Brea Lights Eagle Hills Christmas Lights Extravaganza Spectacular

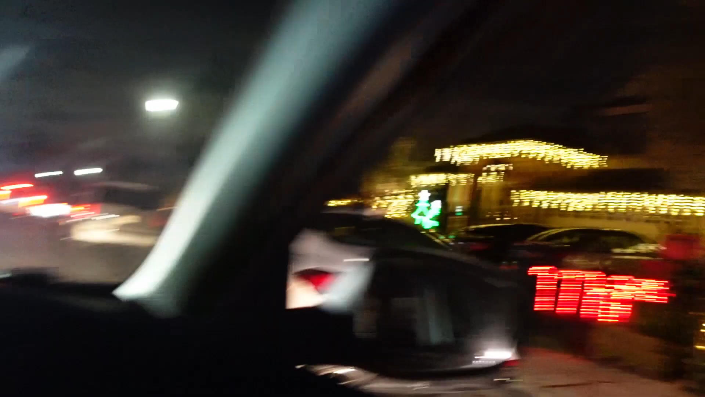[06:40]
I like those trees. Yeah, that's cute. With all the candy canes and stuff. Yeah.
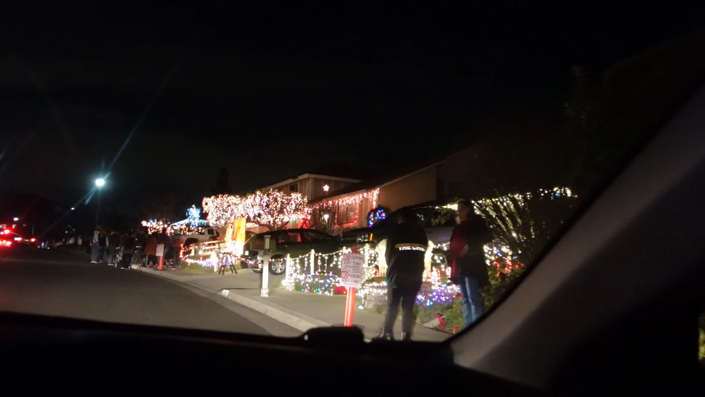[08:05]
That's a lot of lights. Yeah, it is.
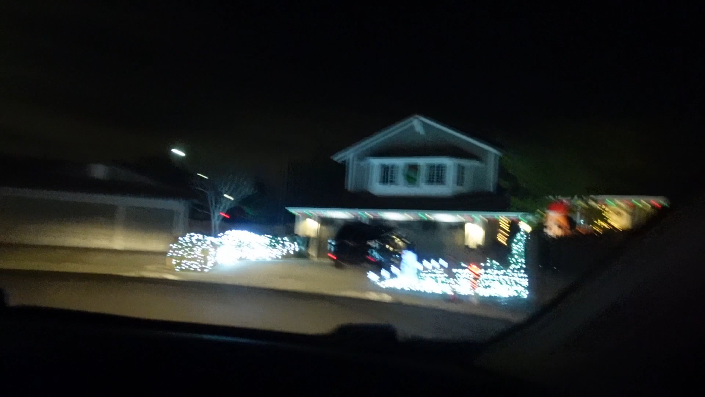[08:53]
Yeah, like it's snowing. That's magical. And I love the dog. I wish their lights up top were lit, though. Oh my god.